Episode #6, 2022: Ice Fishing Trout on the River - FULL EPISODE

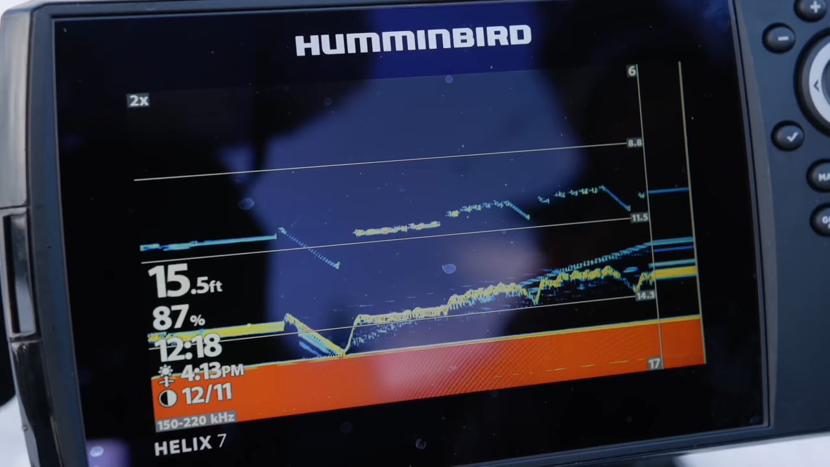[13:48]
On screen: depth 15.5 ft
Again, you got the... You got 2D, you got flasher mode and the GPS, and then you got your split screens.
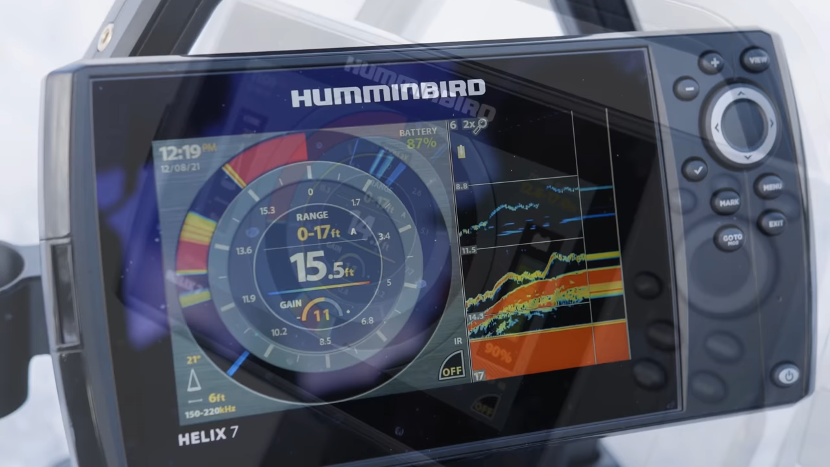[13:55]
On screen: depth 15.5 ft
Everything in one unit. All in one package.
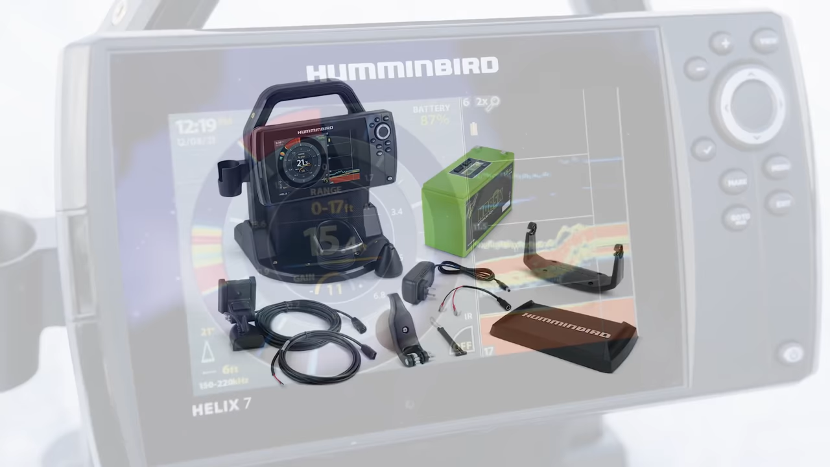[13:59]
And also, folks, you can buy the Helix 7 all-season unit, which you can use for the ice, and it also comes with a transducer that you can...